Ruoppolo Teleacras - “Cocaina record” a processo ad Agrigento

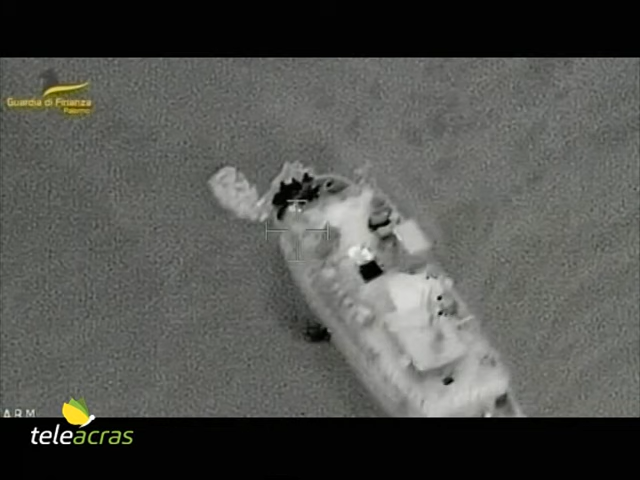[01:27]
si accorgono che alla stessa nave si avvicina un moto peschereccio partito dalle coste calabresi.
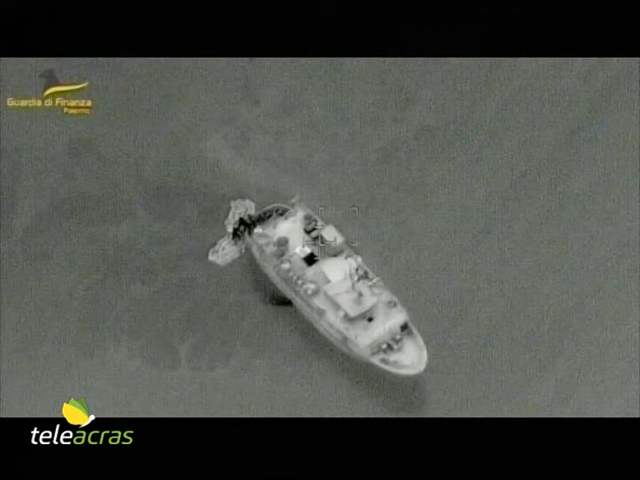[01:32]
Di notte è stata ultimata la diagnosi investigativa, ossia la nave mercantile, quindi la nave madre, stazione ai limiti delle acque territoriali e aspetta il peschereccio, verosimilmente per un trasbordo illecito.
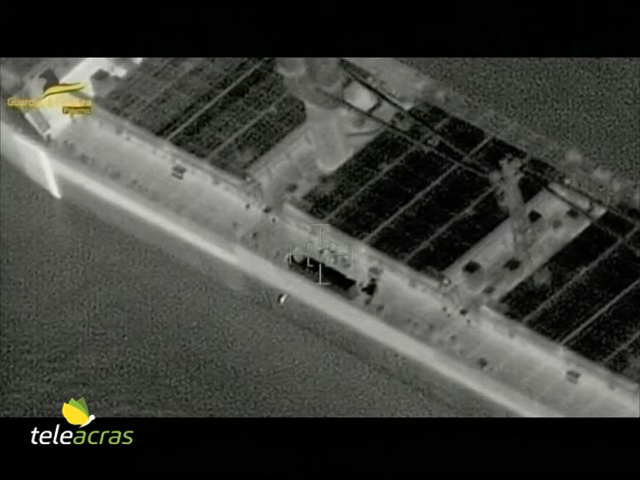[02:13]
Immediatamente altri finanzieri si lanciano all'inseguimento della nave mercantile, la nave madre, ovviamente complice del figlio, il peschereccio.
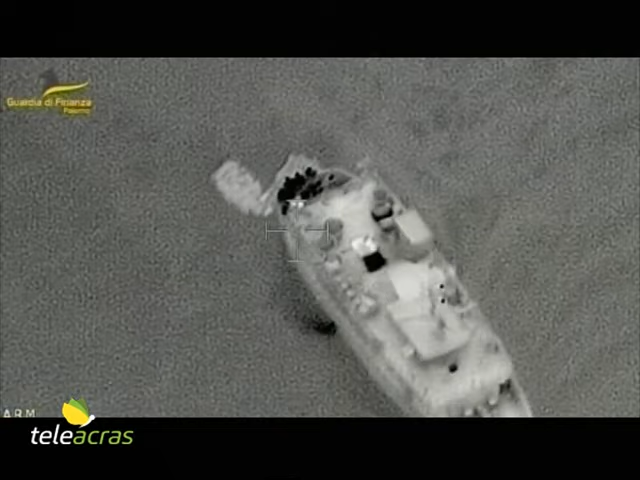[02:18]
La nave è in rotta verso la Turchia e è acciuffata e condotta al porto di Palermo.